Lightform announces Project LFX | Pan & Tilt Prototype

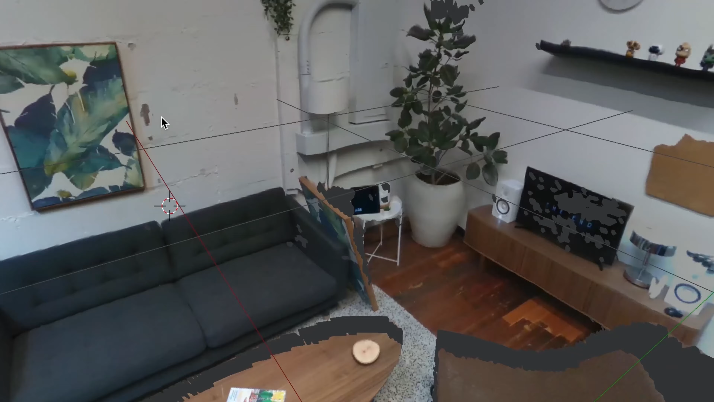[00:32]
On setup, the device rotates to create a low-resolution 3D scan of the room.